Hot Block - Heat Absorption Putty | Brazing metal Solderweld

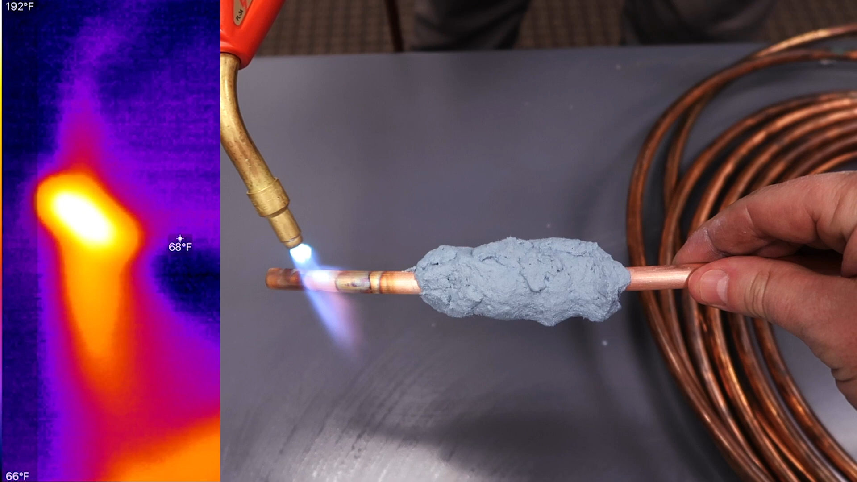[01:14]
On screen: spot 68°F, scale top 192°F, scale bottom 66°F
you can see it gets nice and very red no changing color down here you can see it stopped right where the putty starts so this